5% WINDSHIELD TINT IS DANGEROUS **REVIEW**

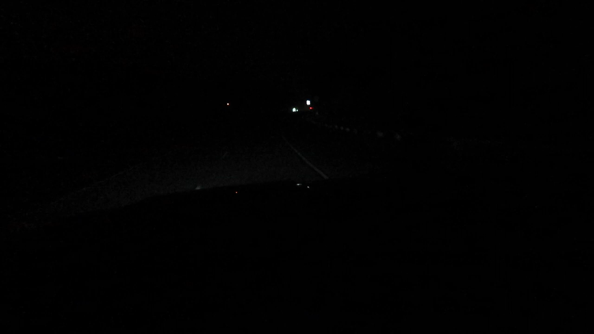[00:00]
I mean let's be honest this obviously you can tell there is cars passing me over there this is not safe during there especially when it's raining like this this this is not a good idea.